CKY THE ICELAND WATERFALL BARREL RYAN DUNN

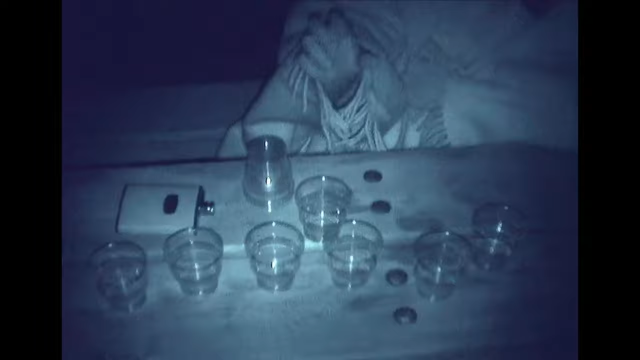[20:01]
Yeah, that's you drink that, that's a fucking jacket. Line up, everybody. There you go, Dunn. Nice. Fire down.
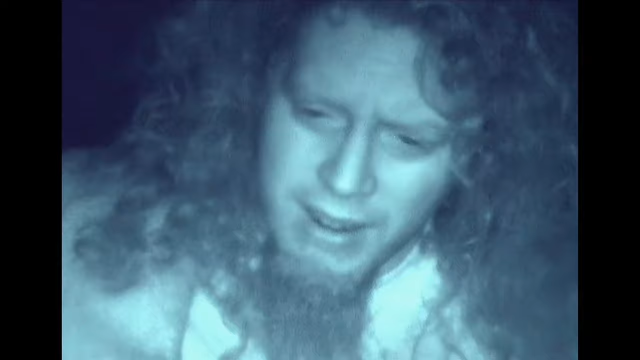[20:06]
Right, three shots. Okay. This is the end of it.